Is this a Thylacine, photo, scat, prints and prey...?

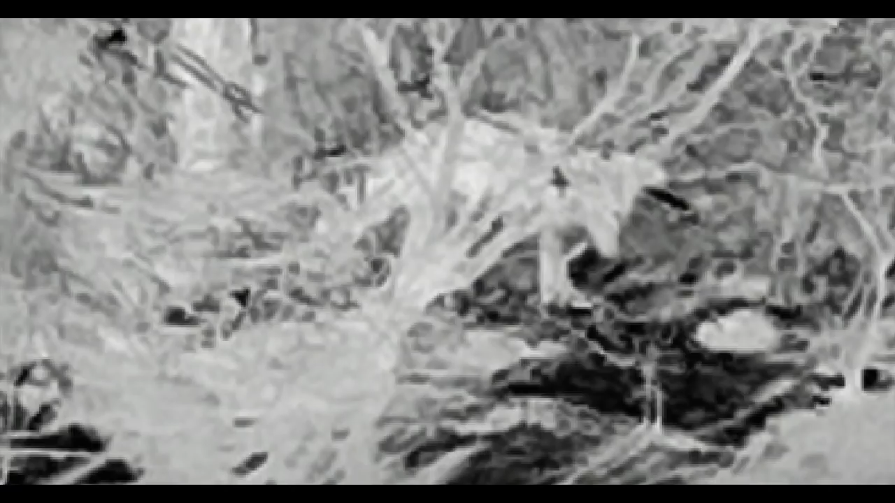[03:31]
see the animal in the photo to a few days later when she was home and went through her photo she had no idea she'd photographed it okay I think the animal is moving